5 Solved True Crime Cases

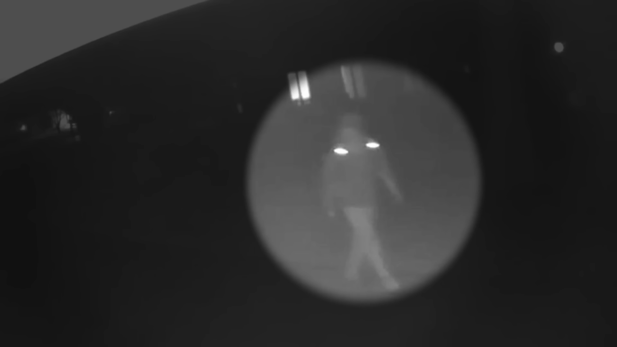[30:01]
and 48 minutes later, the same person was seen again walking in the opposite direction.
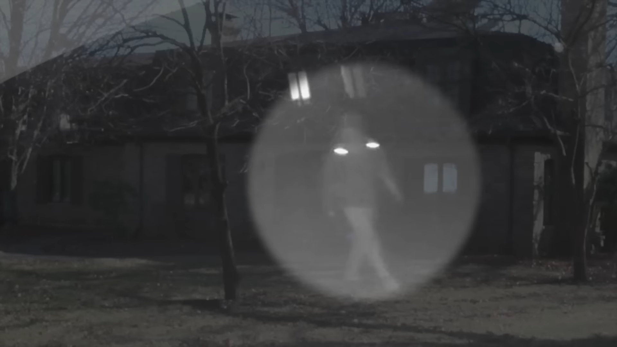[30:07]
The camera had also captured a similar incident about a week earlier on Valentine's Day, February 14th, 2023.
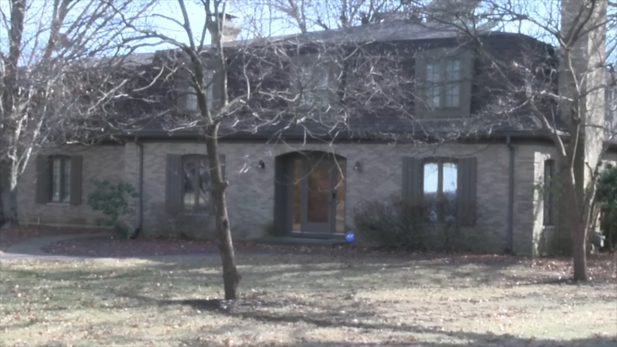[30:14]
Officers went around Becky's entire neighborhood trying to find more surveillance video. They discovered additional footage from a house and from a bus barn that showed a person riding a bike in the direction of Becky's house,
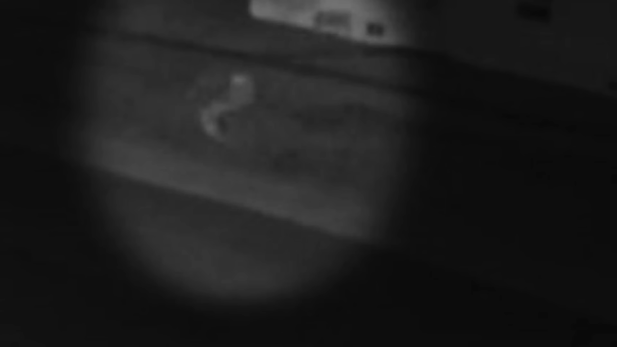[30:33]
right before the murder, and in the opposite direction right after. Authorities began to suspect that the person seen on the bike was the same person seen in the neighbor's driveway videos, because every time a person was seen in that driveway, a person was seen riding a bike down the road just before that. The only problem was, they couldn't positively identify the person in the footage.